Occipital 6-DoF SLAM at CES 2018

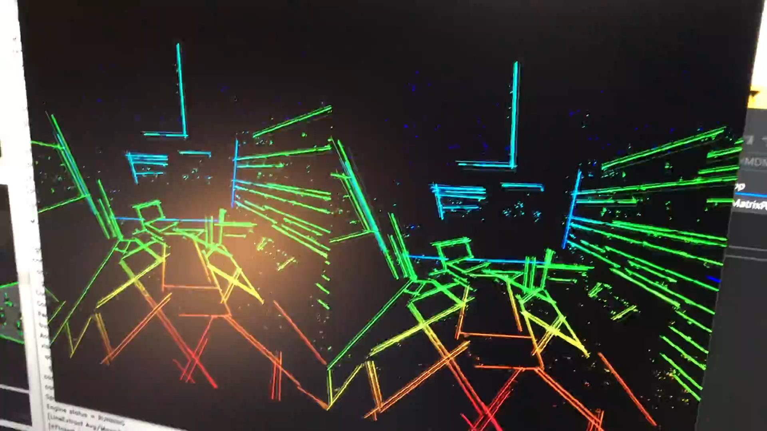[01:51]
Just stereo slam. One camera, one eye mute. Or two cameras, one eye mute.
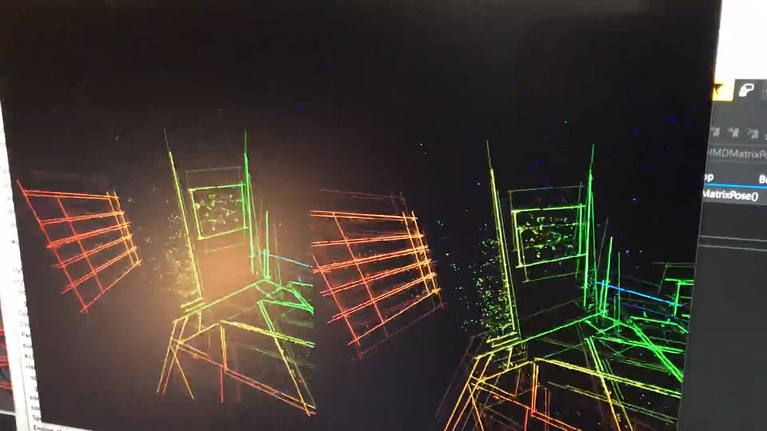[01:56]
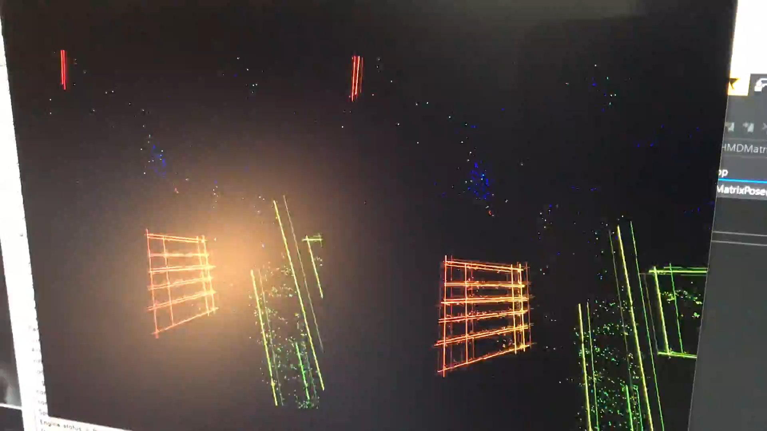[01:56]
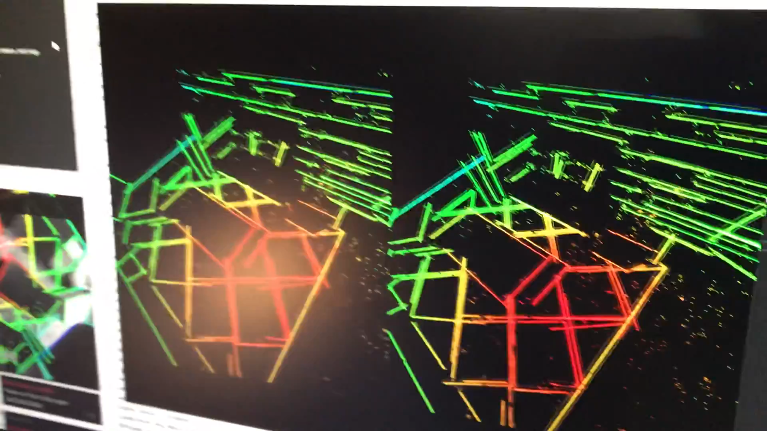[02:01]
He's jumping. Can you play hopscotch over here? I can actually see the tiles. No lighthouse.